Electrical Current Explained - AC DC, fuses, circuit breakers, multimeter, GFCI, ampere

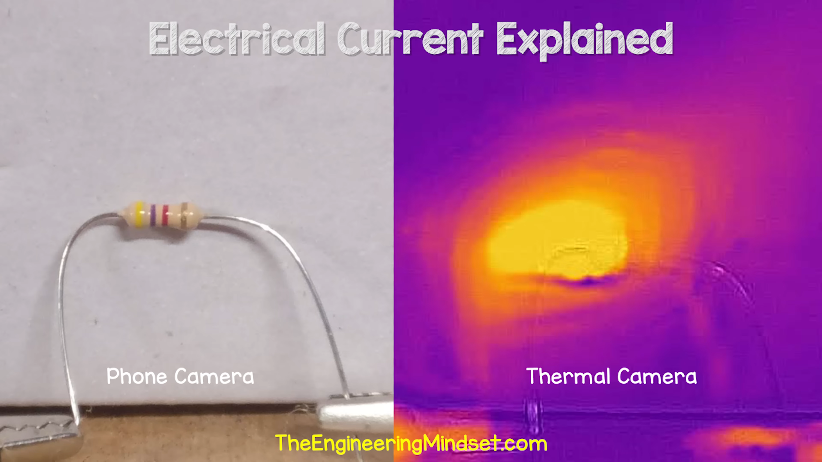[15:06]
If we look at a resistor through a thermal imaging camera, we can see that heat leaving.